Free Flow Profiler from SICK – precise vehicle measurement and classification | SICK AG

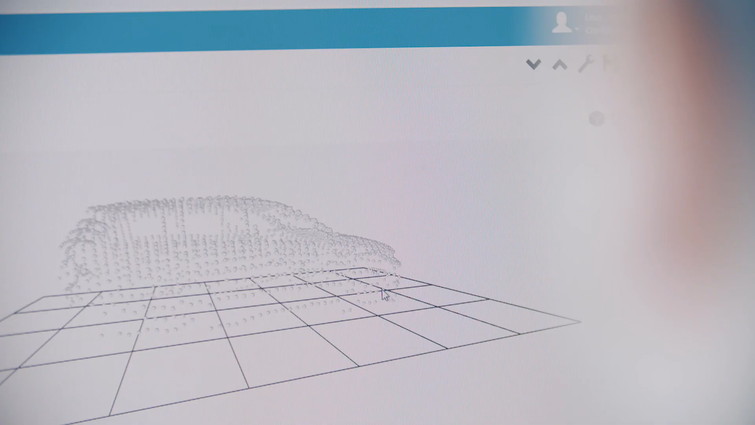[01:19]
Out of all measurement points which can be displayed in a point cloud,